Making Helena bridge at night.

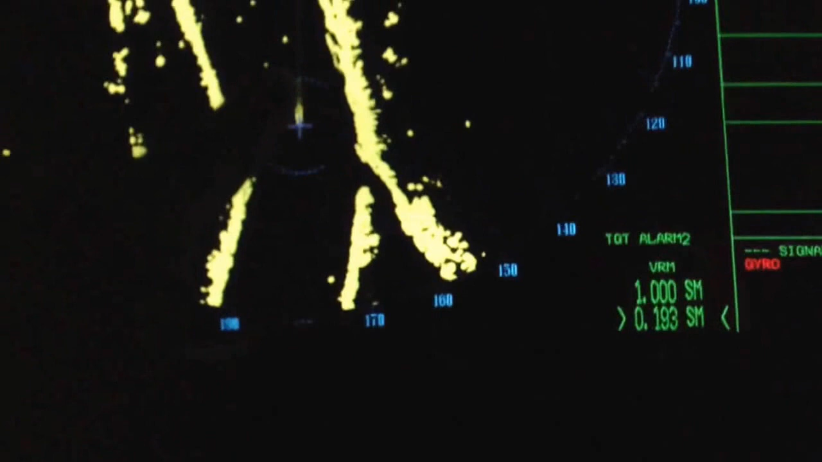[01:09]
And you can see right here as the radar goes creeping out to the head.
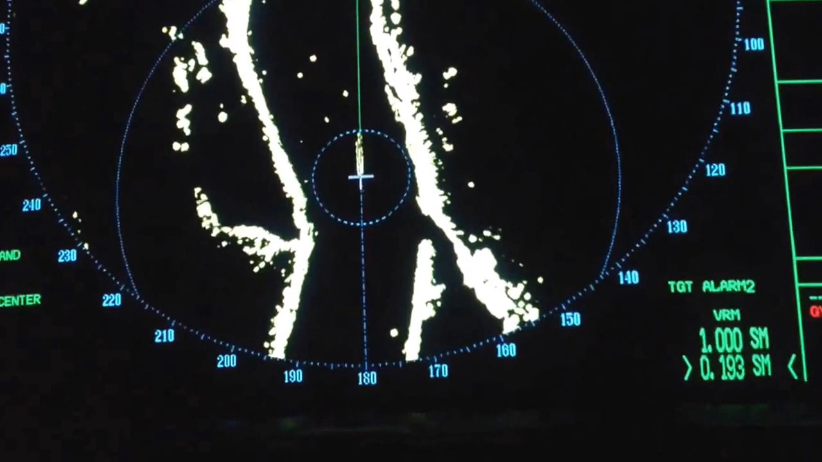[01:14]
As soon as that... You can use your one mile ring. I use the high line. It's about the same. One mile ring on the bridge.
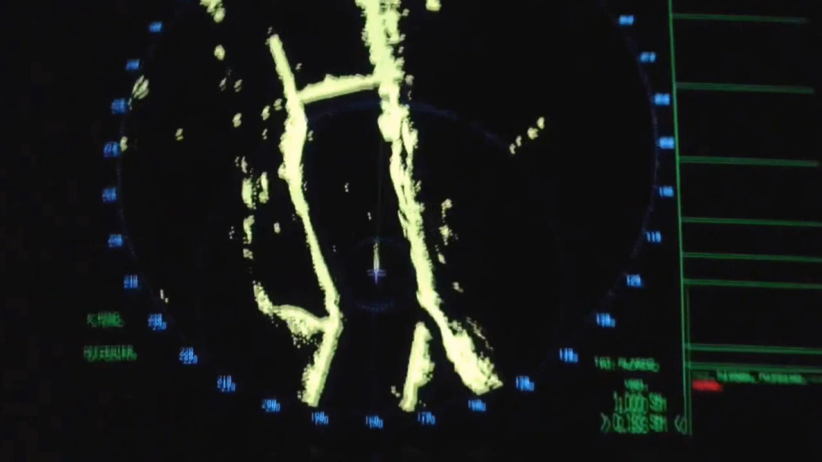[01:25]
Put your one mile ring on the bridge. Run to that shore span. Jack stab it.
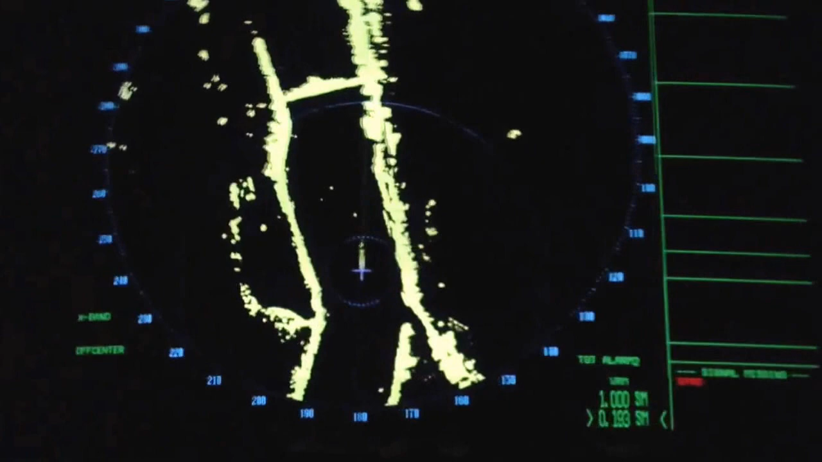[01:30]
Put your one mile ring on the bridge. As soon as your one mile ring hits the bridge, start coming up to that left-hand pier.
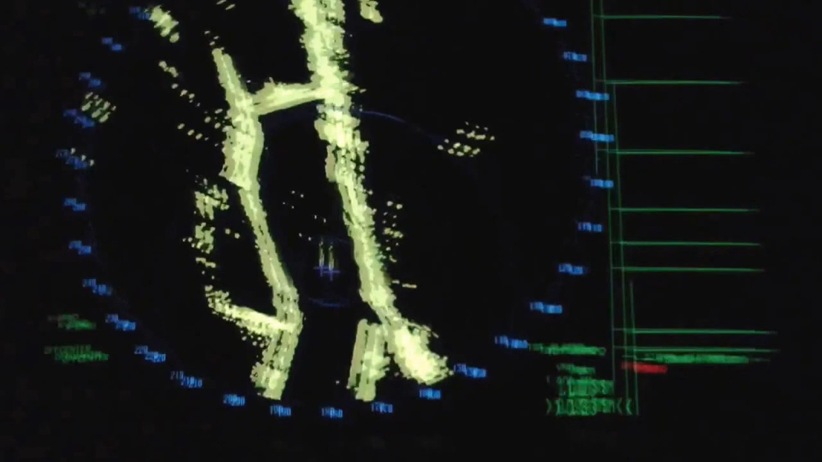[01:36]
And then just play it, according to the river.
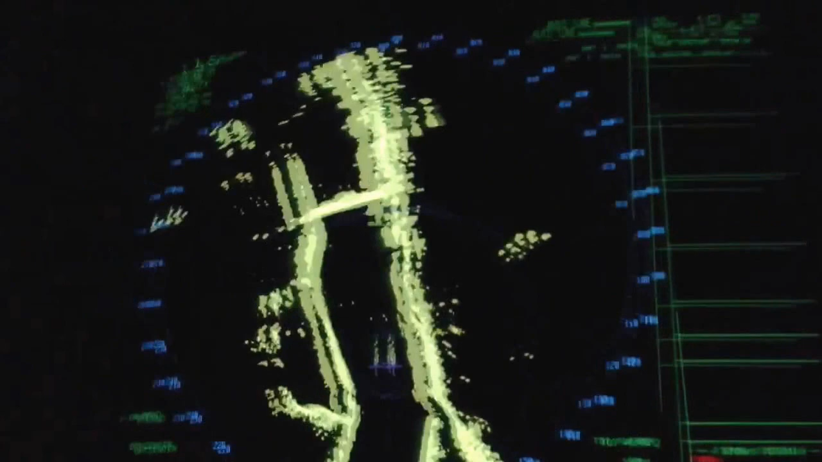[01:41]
But that's what I'm doing. Same thing. Except for here, we're going to deal with the ghost.
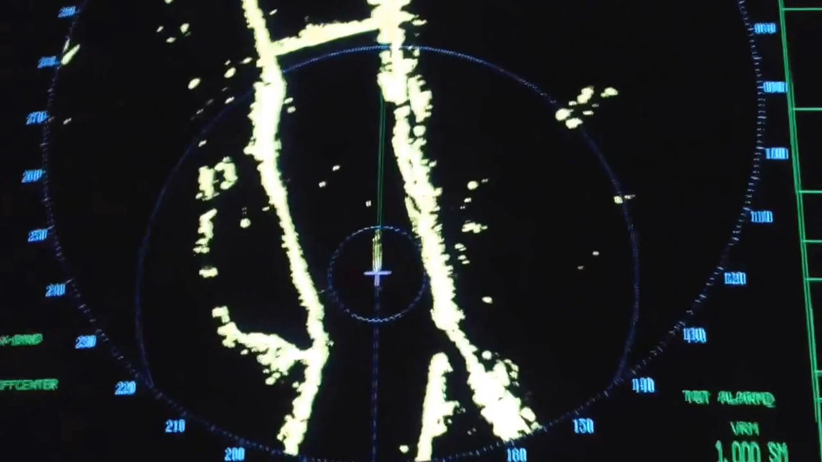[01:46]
What you see it moving out across the river. That's not a buoy. It's actually a ghost from a high line.
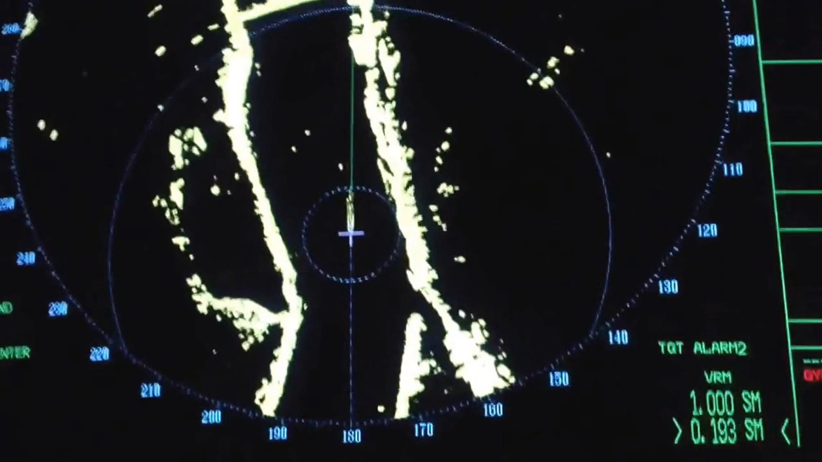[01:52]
It's picking up. But it's a good reference. It works. It's a good mark. It works. So, I'll put her right down into there.